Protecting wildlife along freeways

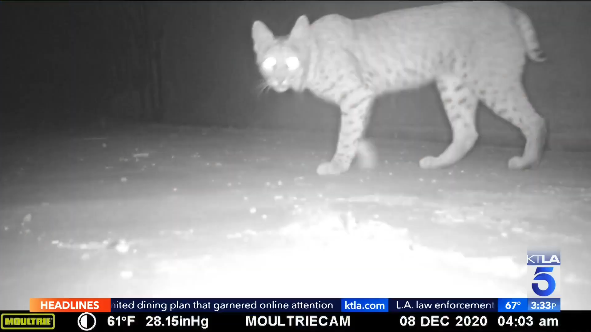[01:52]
mostly bobcats and coyotes have been using it.
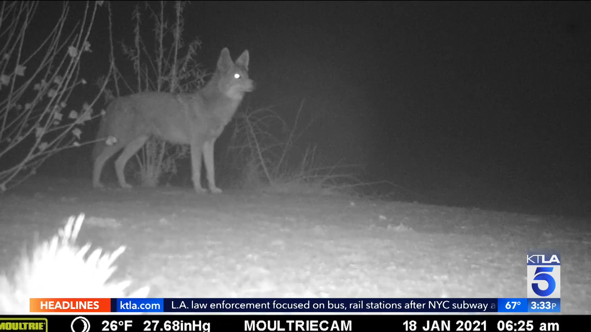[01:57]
Now, take a look at these images. There are some of the animals captured using those crossings.